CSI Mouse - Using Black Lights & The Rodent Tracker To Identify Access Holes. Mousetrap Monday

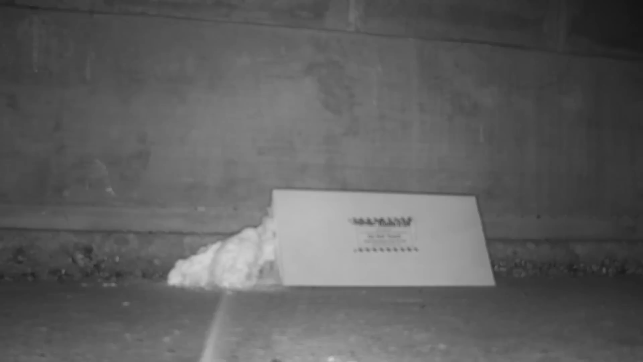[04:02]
Last night I set up the rodent tracker in the barn and both rats and mice came and pulled the wool out.